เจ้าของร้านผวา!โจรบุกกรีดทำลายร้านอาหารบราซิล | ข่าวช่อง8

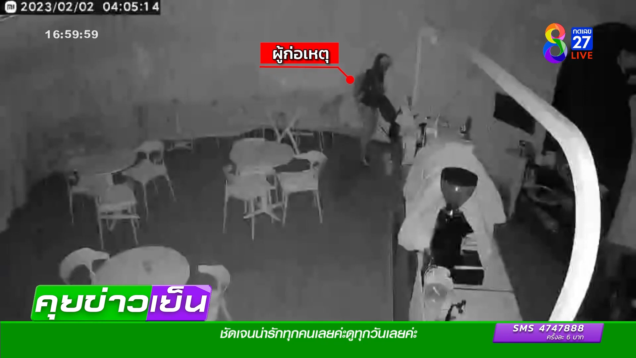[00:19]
ายบ้างเนี่ยเนี่ยกล้องวงจรปิดก็เห็นคนร้ายที่ใช้ไฟฉายส่องหา
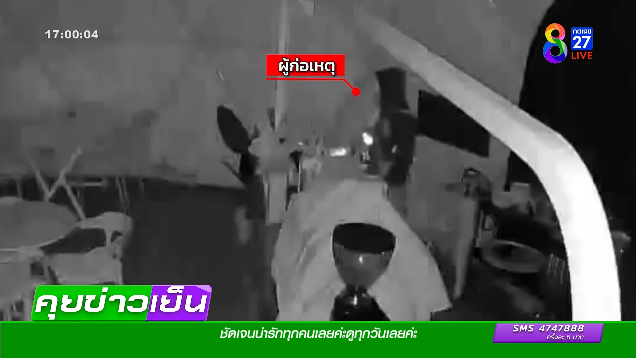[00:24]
ทรัพย์สินมีค่าใจเย็นใจเย็นนะคะตี 4:02 กุมภาพันธ์ในร้านอาหารแห่งหนึ่งที่หมักแข้งอำเภอเมืองอุดรธานีค่ะเจ้าของร้านนี้ก็เลยนำคลิปนี้แหละ